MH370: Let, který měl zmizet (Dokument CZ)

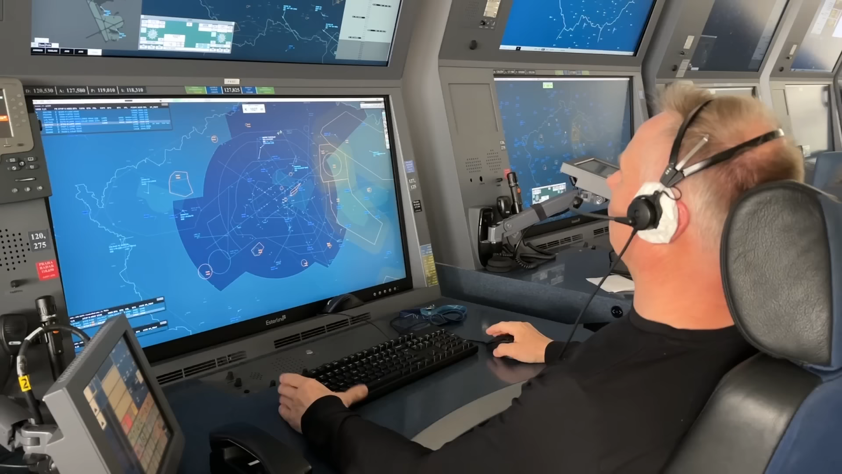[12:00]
První krok, který děláme, je, že zkoušíme na tom původním kmytočtu.
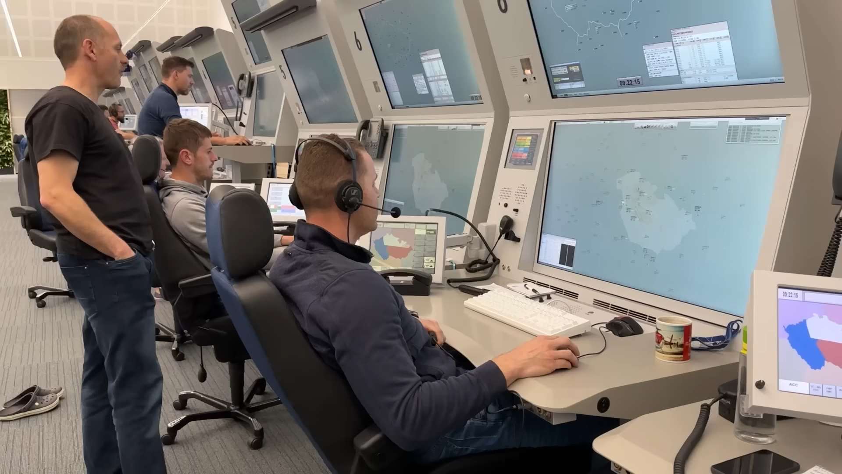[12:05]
Pokud tam se neozve, tak pak máme další kroky, jako třeba volání na nouzové frekvenci, kterou by měly mít piloti na příposlech konstantně.
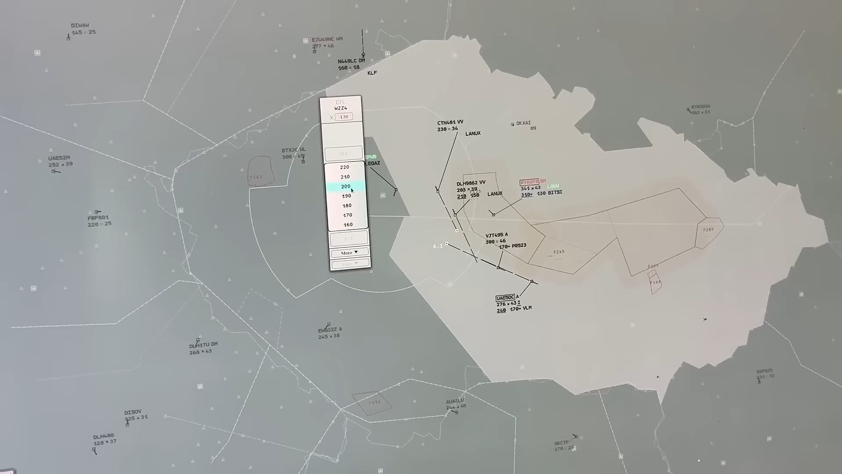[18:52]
Těch důvodů může být spousta. Nějaká technická závada, může to být závada i na naší straně. Třeba jenom chyba toho odpovídače.